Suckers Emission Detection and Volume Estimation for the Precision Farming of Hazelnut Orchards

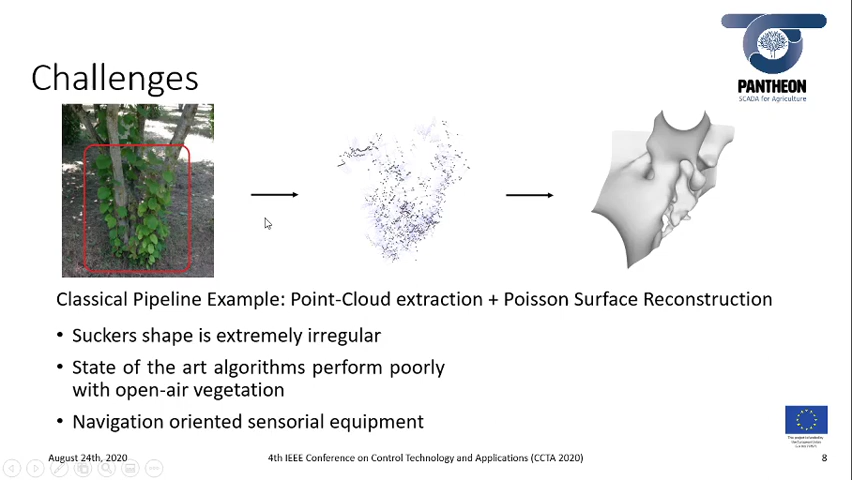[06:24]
running a pass on surface reconstruction and also because we decided to have a navigation oriented sensorial equipment as we will explain more in detail later on the proposed pipeline is thus made by three steps
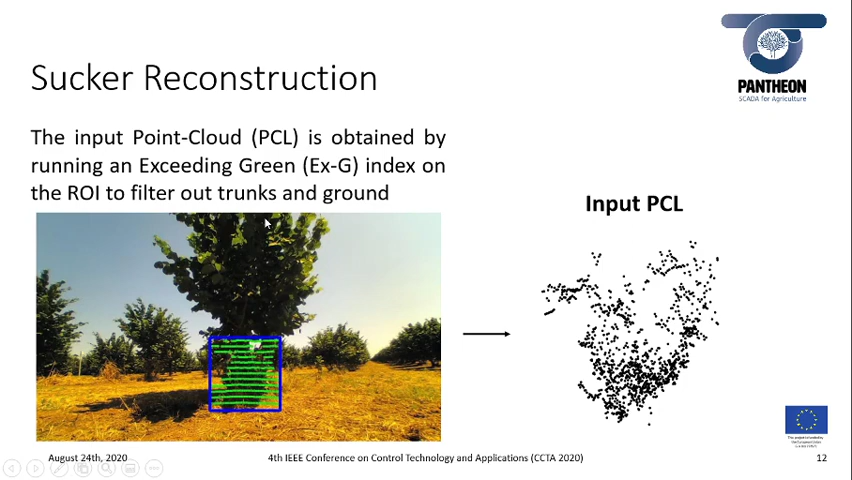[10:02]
this enables to filter out the parts the points that belong to the ground or to the trunks of the tree that can be present inside the region of interest as you can see from the image in this slide
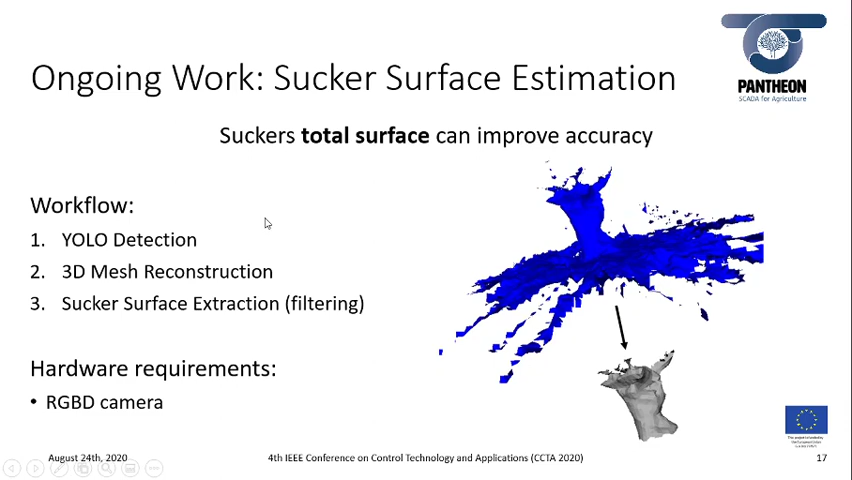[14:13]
the last step after the mesh is reconstructed thanks to the camp this kind of camera there is need of a surface extraction of the sucker so we need to do some filtering on the mesh thank you for the attention and i will be more than happy to take any of your questions